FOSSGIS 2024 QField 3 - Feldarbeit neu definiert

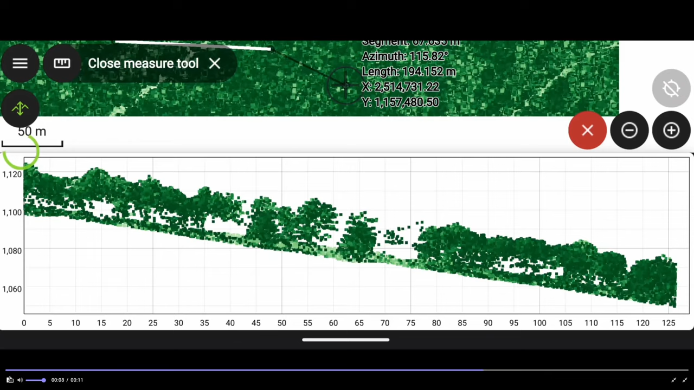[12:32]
Man ist immerhin noch auf dem Telefon mit Point Cloud am Arbeiten. Aber ihr seht, ich kann hier einfach die Linie,